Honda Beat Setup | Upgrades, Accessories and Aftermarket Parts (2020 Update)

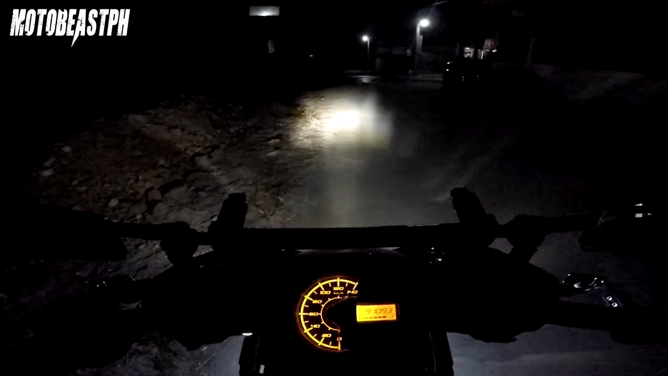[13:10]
low beam, high beam. Okay din tong T19, hindi siya ganong kalakas nakakasilaw, pero okay naman yung ilaw niya kumpara sa stock. Maliwanag din siya, pero mas ma-advise ko sa inyo yung maglagay na lang ng aux lights kung talagang walang ilaw sa dinadaanan nyo.